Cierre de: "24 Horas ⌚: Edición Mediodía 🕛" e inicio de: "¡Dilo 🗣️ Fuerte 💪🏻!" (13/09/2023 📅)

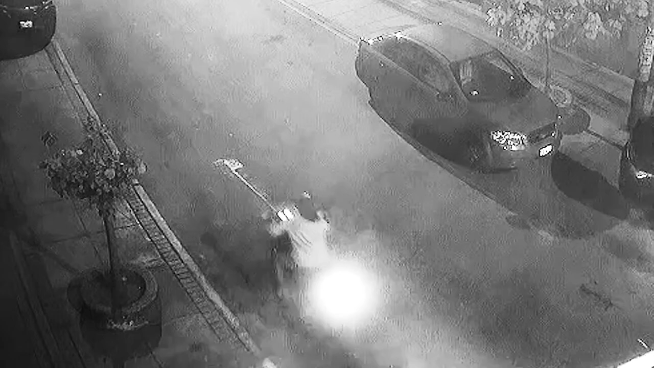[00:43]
En Santanita, un joven identificado como Joseph Gutiérrez Bustamante de 23 años fue asesinado por sicarios frente a su enamorada y amigos.
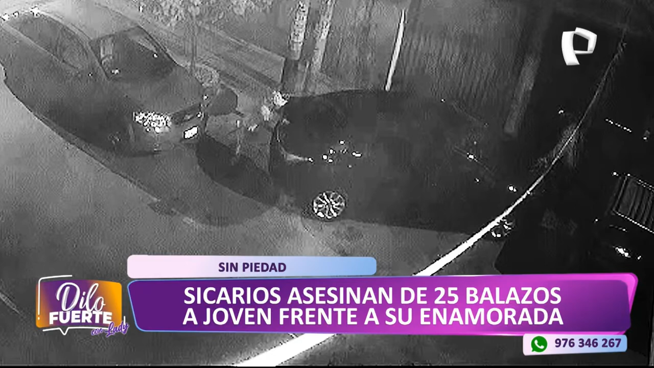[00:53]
Intentó escapar este hombre escondiéndose detrás de un auto, pero dos sujetos sin piedad, dos sujetos sin piedad, les dispararon a matar. Gutiérrez Bustamante se encontraba caminando junto a un grupo de amigos y su enamorada cuando sujetos a bordo de dos motos abrieron fuego contra ellos. Las balas alcanzaron a dos de sus amigos, señores, quienes fueron auxiliados en el momento por miembros del serenazgo de Santanita.
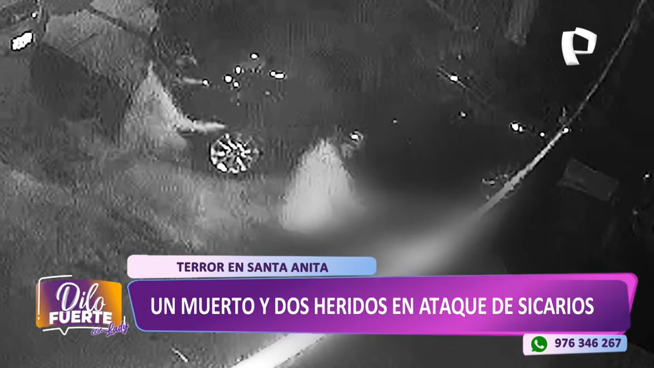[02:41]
Nunca deja de dar estadísticas violentas como la que vemos en pantalla. 25 balazos terminaron con la vida de este joven. Y todo este hecho ocurrió delante de la enamorada de Joseph de... ...quien lamentablemente murió asesinado por estos sicarios que meses antes ya habían asesinado presuntamente a su padre. ¡Qué terrible!